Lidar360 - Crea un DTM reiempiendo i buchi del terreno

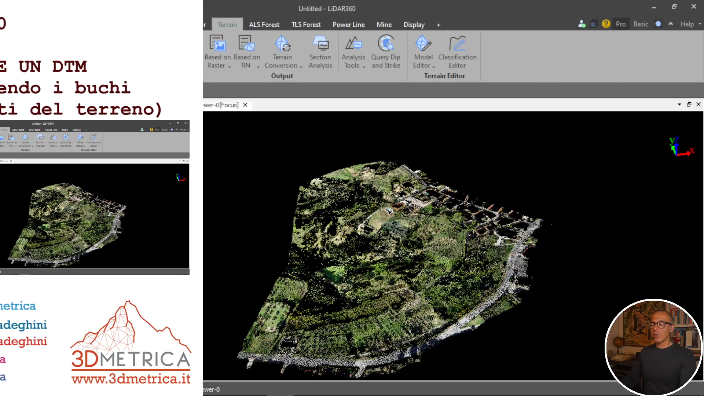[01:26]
Andiamo dentro LIDAR 360, questa è la nuvola di punti,
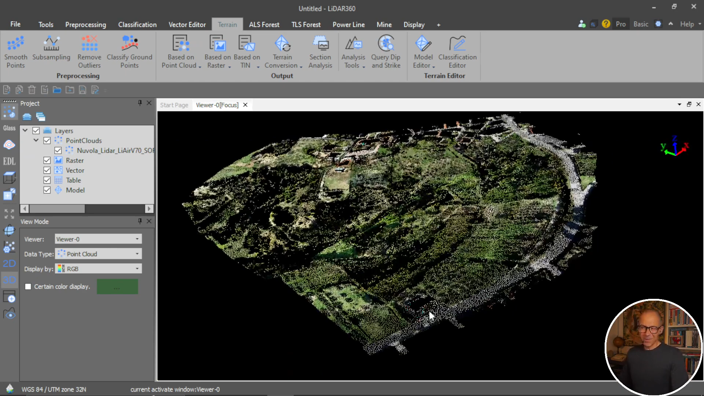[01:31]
io ho importato per brevità per gestire un file un pochino più leggero soltanto i punti del terreno che sono stati classificati a valle dell'elaborazione completa. Quindi partiamo da qua, ci sono tutta un'altra serie di robe qua sopra, tutta la vegetazione, questa è la nuvola di punti che in realtà è già una sgrossatura. Sono solo punti del terreno,
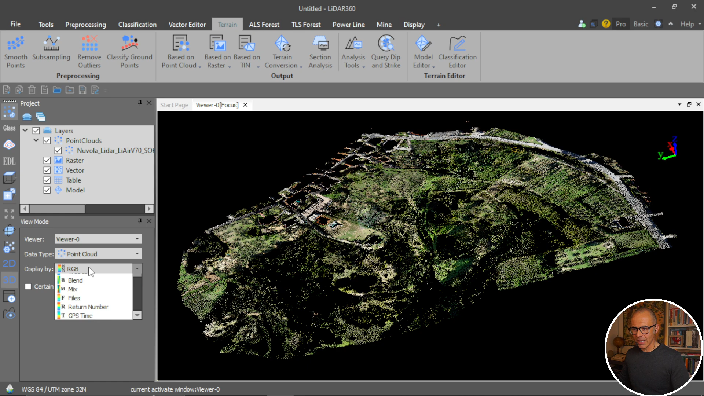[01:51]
se vado a chiedere al software di farmi vedere le classi vedo tutto arancione perché è tutto terreno, ti metto l'EDL attivo in modo da vederlo un po' meglio.
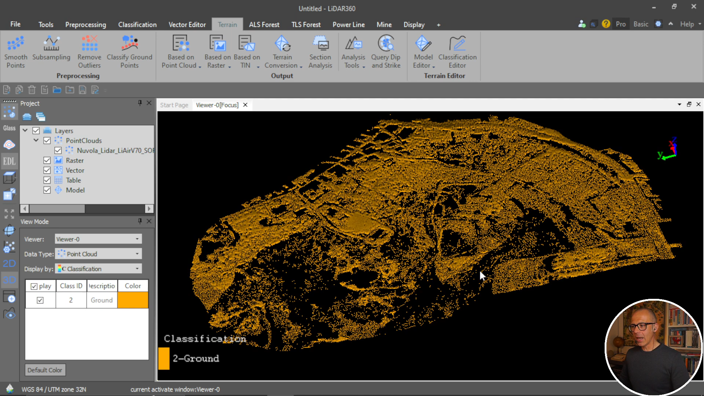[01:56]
Però è evidente che ci sono dei buchi, quindi ci sono delle parti che sono bucate e se io vado a chiedere, chiedo al software di farmi vedere il DTM, di crearmi un DTM, il DTM lo creo, based on point cloud, allora nel modello terreno, ok queste sono operazioni che faccio e anche credo nel prossimo video, in cui attingerò ai contenuti del modulo terreno che è il modulo specifico di LIDAR 360 che ti permette di fare per la gestione dei dati del terreno.
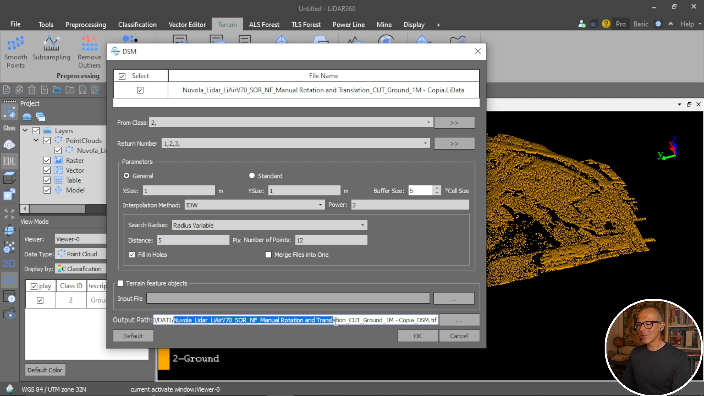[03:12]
Gli do ok, qui c'è tutta una denominazione che si porta dietro, che c'è tutta praticamente la storia di quelle che sono state le elaborazioni sulla nuvola di punti, posso chiamarlo DSM oppure DSM01, è un formato TIFF,
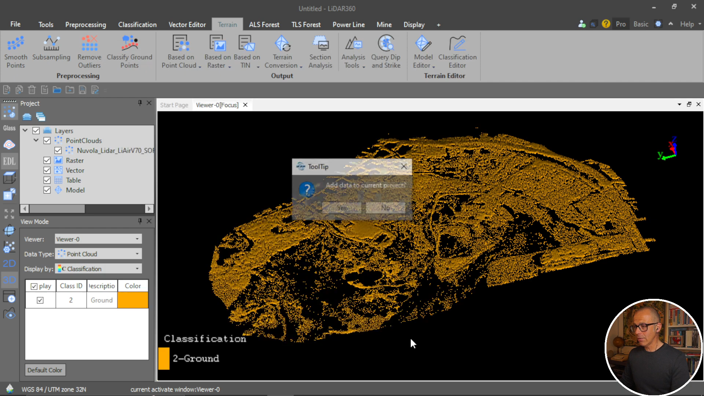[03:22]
gli do ok, lui mi chiede vuoi aggiungere il dato al progetto, gli dico sì, aggiunge il dato al progetto e allora va abbastanza bene, quindi ha creato un DSM tutto sommato abbastanza continuo, perché le informazioni dei punti della nuvola tutto sommato sono abbastanza buone, dei punti del terreno sono abbastanza buone in questa zona,
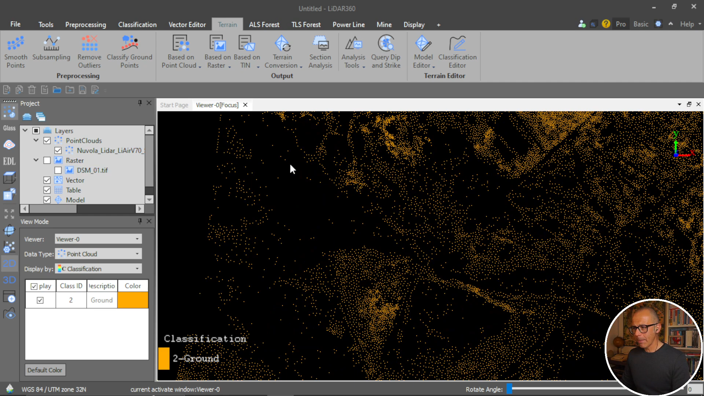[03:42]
però c'è qualcosa che manca, ci sono delle informazioni che mancano e quindi il DSM, che per lui è un DTM, non è riuscito a essere completo, quindi mi rimane un buco, oppure potrebbe, ok, in realtà ci sono buchi anche qua, dove i punti sono un po' meno, dalle altre parti tutto sommato va abbastanza bene.
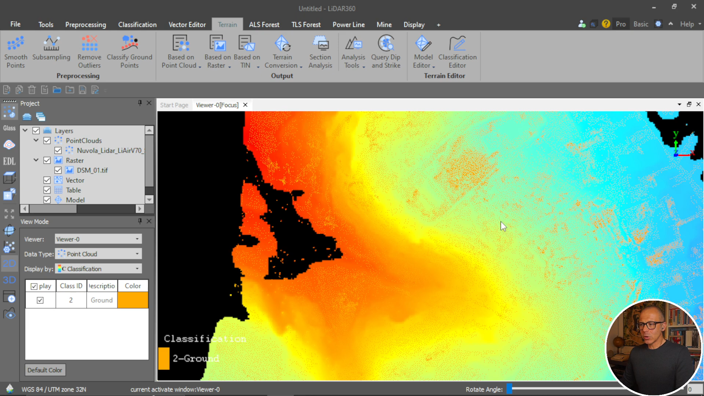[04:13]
Allora ci viene in soccorso un altro strumento che fa sempre parte del modulo Terrain che adesso ti faccio vedere, però per farti vedere questa roba qua prima devo togliere, o meglio non è che devo togliere,
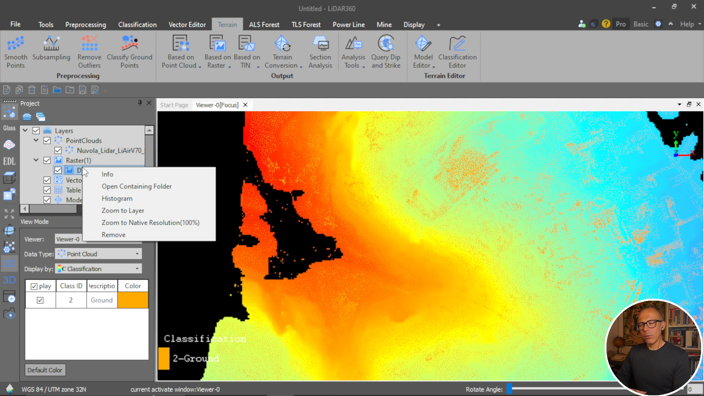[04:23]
potrei utilizzare delle viste diverse, dei viewer diversi, però faccio prima a togliere e poi eventualmente a riportarlo dentro dopo. Tolgo il raster, perché l'ho tolto?
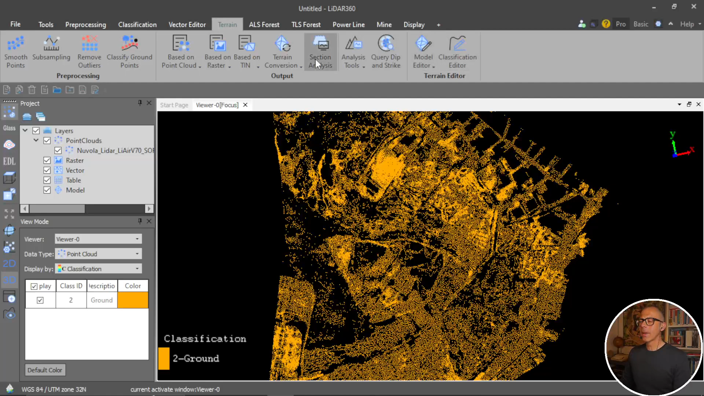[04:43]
Perché avendo un raster all'interno di questa vista, lui ha bloccato la vista alla vista 2D e quindi non mi faceva fare queste cose qua, non mi faceva fare le rotazioni. Allora lo strumento è dentro il modulo Terrain e ci arrivo utilizzando il tool Classification Editor e poi c'è questo box edit.
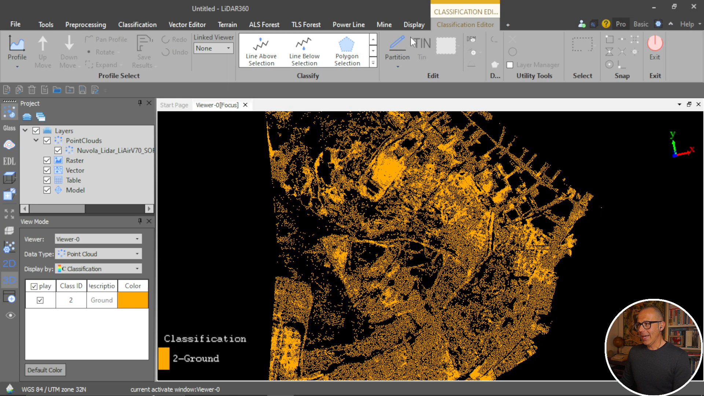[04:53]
Allora per prima cosa devo utilizzare la partizione, che cos'è la partizione? È un modo che il software ha per snellirsi questo processo, perché altrimenti se il modello è molto grande, ora io qua ho volutamente portato dentro pochi punti per gestire meglio la velocità e quindi evitare incagliamenti nella registrazione, però se il modello è molto grande le cose possono essere un po' complicate. Ti faccio vedere come funziona la partition. Tile by Width, oppure puoi fare una suddivisione in relazione alla scala, oppure se hai un poligono lui lo lavora come perimetro di subdivisione, di divisione.
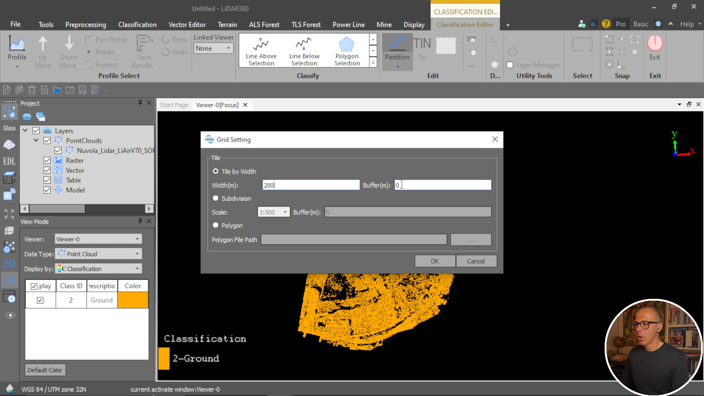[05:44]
sia la soluzione migliore e ti richiede il software di mettere una larghezza in metri di una cella quadrata che verrà utilizzata per dividere la nuvola di punti. Ad esempio mettiamo 200. Con un eventuale buffer, cioè un 10 metri che sforeranno nella piastrella successiva. Dai ok. Ed ecco che lui ti fa vedere le piastrelle, 9 piastrelle in cui ha diviso questo modello. Come vedi qua c'è la prima, basso a sinistra. Puoi scorrere tra piastrella a piastrella utilizzando questo menu che ti permette proprio di muoverti.
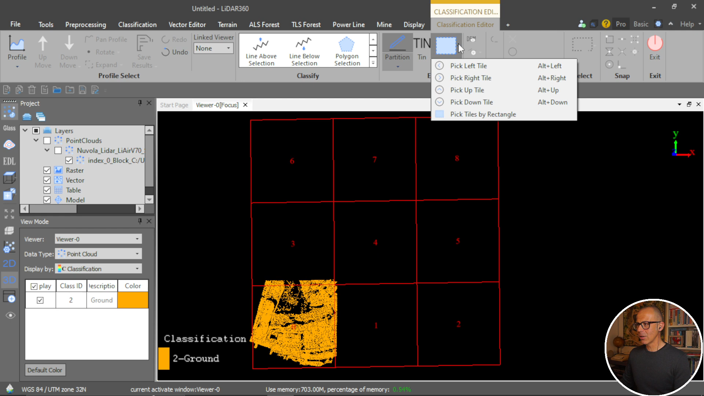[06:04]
Quindi Pick Up Tile, quindi vai a quella superiore, oppure puoi andare a quella ancora superiore. Entriamo nella zona in cui mi sembra che ci sia il buco nel modello digitale di elevazione.
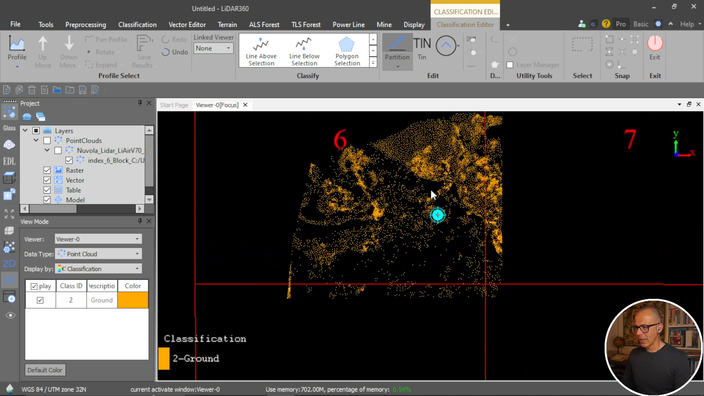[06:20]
Credo che sia qua il buco, forse no.
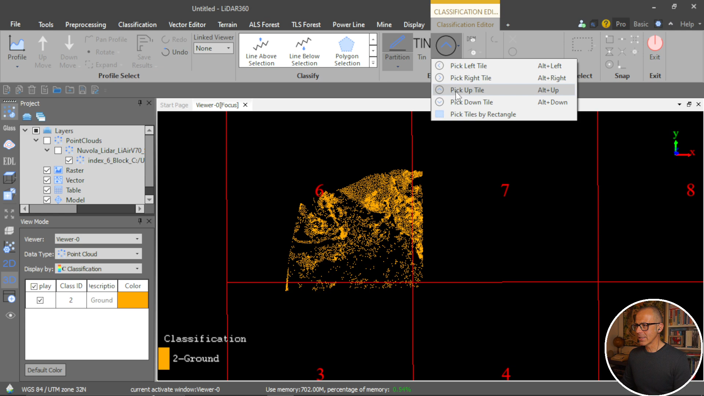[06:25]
Proviamo a spostarci un po' a destra, quindi qua te ne puoi andare a fare un bel giro sulla tua nuvola di punti.
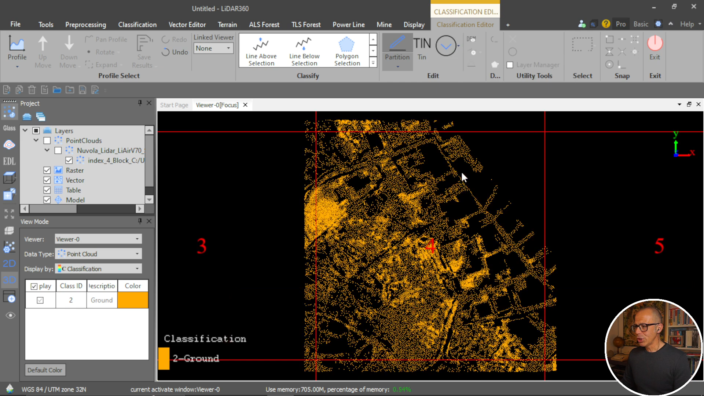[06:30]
E poi puoi scendere, insomma puoi andarti a prendere le parti che ti interessano. Penso che sia qua a sinistra. Proprio perché... Ah no è qua, eccolo qua. Proprio perché lavorando per
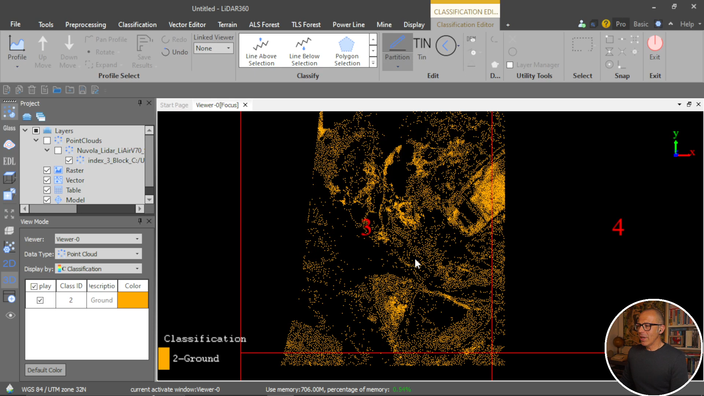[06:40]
pezzi lui ti escluda dal calcolo tutto quello che non vedi in questo momento e quindi è molto più veloce. Lo fa per permetterti di gestire o per permettersi a lui di gestire meglio le risorse.
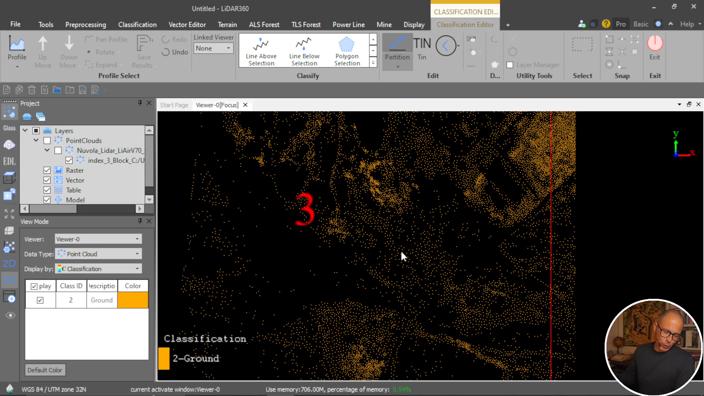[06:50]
A questo punto c'è un'opzione che ti permette di... C'è un comando che si chiama simulate ground points, cioè prova a risimulare dei punti del terreno.
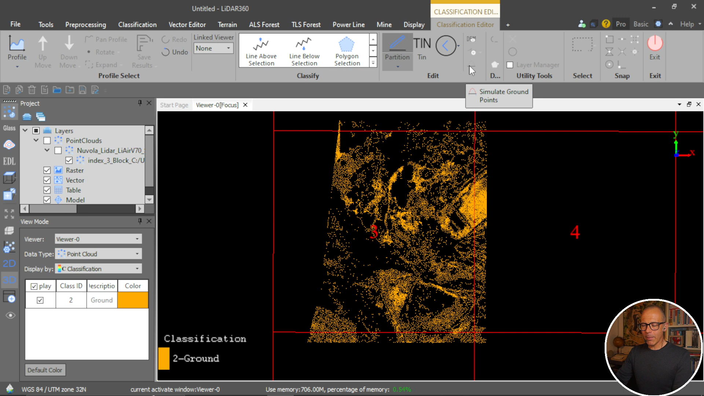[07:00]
Però finché questa roba funzioni devi creare un modello digitale TIN. Ne abbiamo già parlato del TIN, è un modello triangolare.